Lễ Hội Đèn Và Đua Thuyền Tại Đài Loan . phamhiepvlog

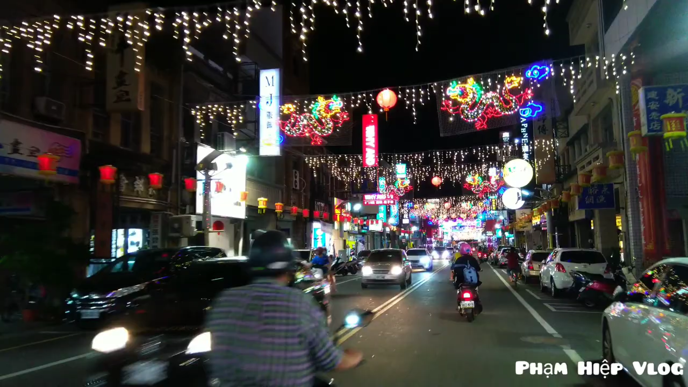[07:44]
Khu mình thì chuẩn bị có lễ hội đua thuyền này. Thì người ta đây là con đường gọi là dẫn ra phố, dẫn ra một khu phố chùa khá nổi tiếng của Đài Loan.